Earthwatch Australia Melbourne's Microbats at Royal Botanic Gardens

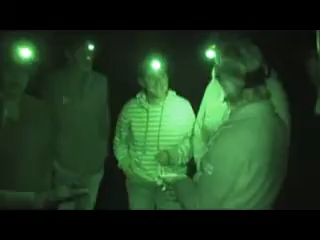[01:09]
The Earthwatch volunteers are involved in the field studies that we're doing. We're using these harp traps to trap bats at night so
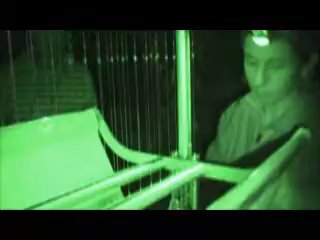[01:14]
that we can assess which species are using the urban environment. And then those volunteers then help us process the animals.
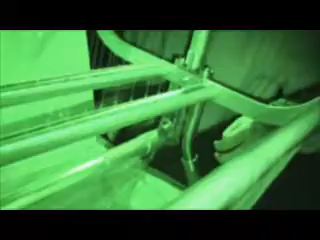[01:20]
So that includes taking some measurements, recording some data about each of the individuals that we catch.